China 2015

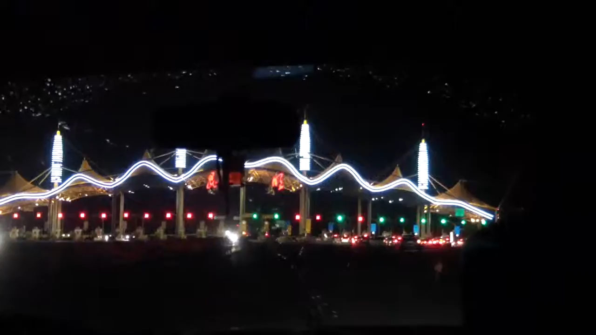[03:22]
I remember that's the first thing I noticed the last time that we were here is the lights in this city are all so beautiful. It's just really, it's very pretty at night.